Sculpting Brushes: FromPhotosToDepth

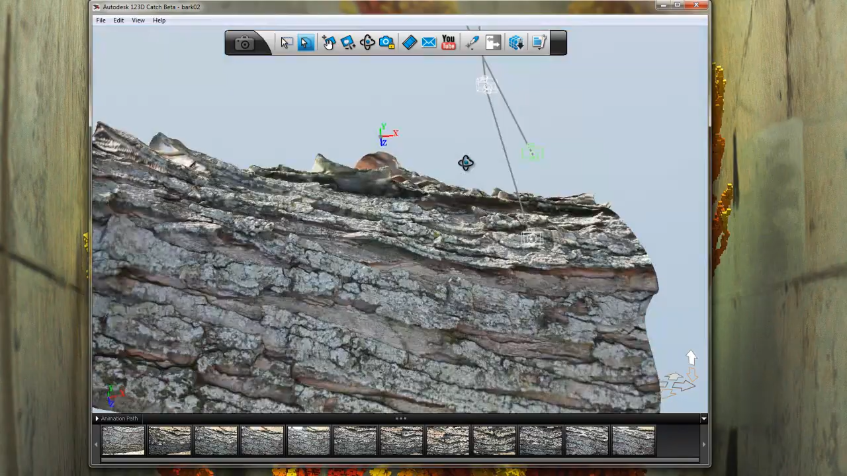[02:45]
The model is pretty detailed and I think very useful as bark for a sculpting brush,
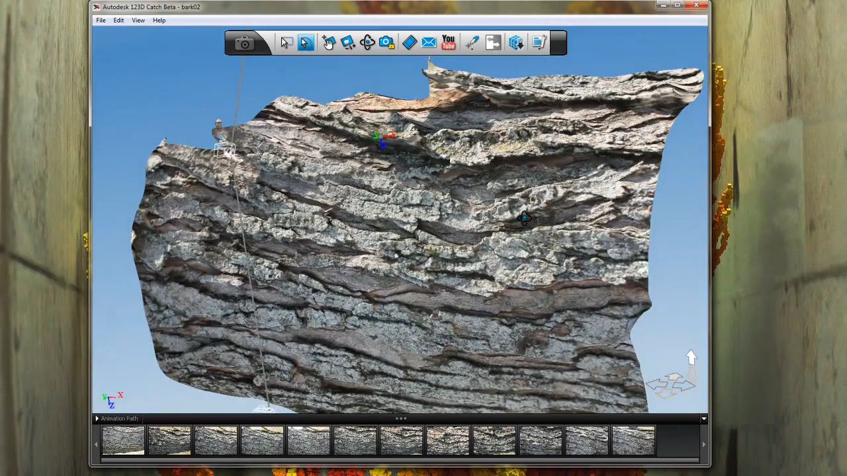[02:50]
say, or a stencil in Mudbox, ZBrush, or what have you. So the great thing is here you can export the scene as an OBJ or an FBX.
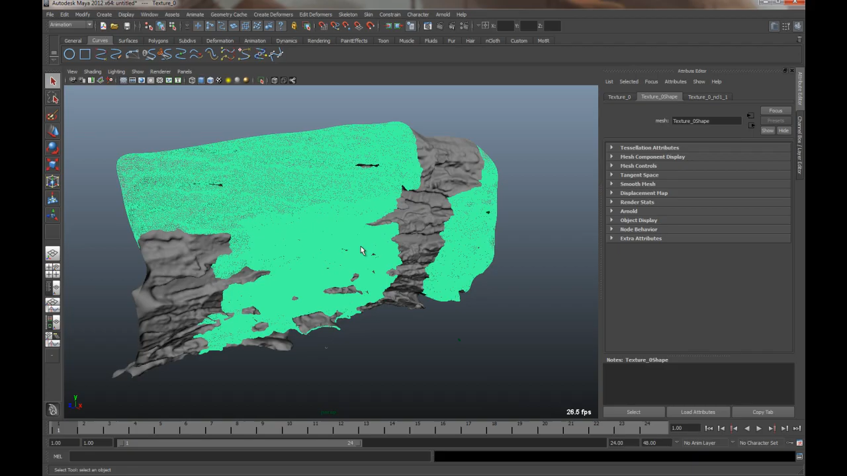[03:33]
So the first thing I'm going to do is, well, we'll take a look at the model here. But do a little mesh cleanup. Oh, you can see it also brings in all the cameras from the various angles of the photos that you took.